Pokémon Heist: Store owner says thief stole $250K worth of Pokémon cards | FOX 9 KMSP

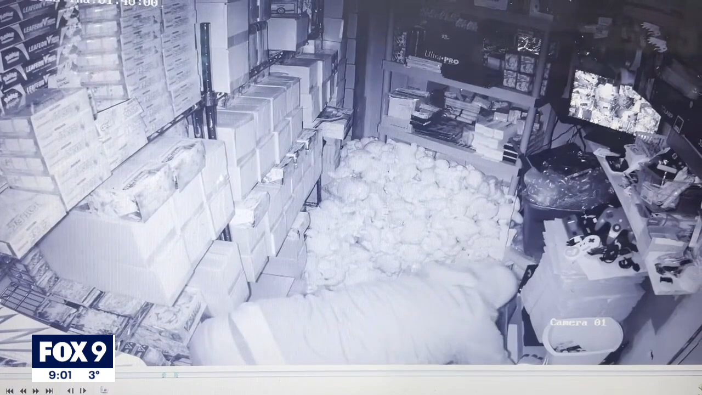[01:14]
At one point, they noticed the cameras. Tries to rip it off unsuccessful, and then he puts tape over it, which he took his gloves off and put fingerprints on the tape.